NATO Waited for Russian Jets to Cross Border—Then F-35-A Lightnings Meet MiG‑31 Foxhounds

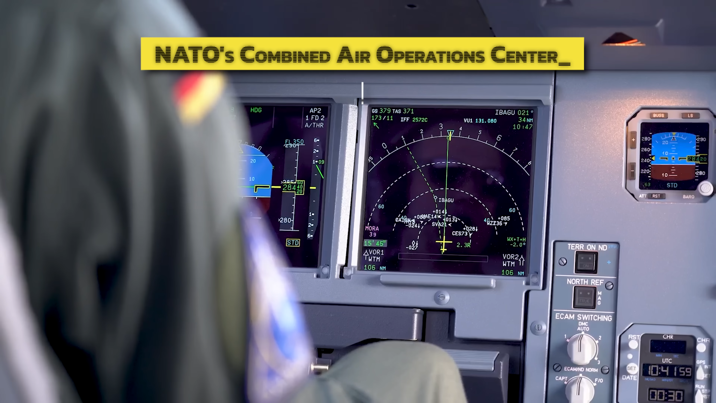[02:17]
NATO's Combined Air Operations Center, CAOC UDM, in Germany, had labeled these three MiG-31s as high priority from the moment they took off from Kaliningrad.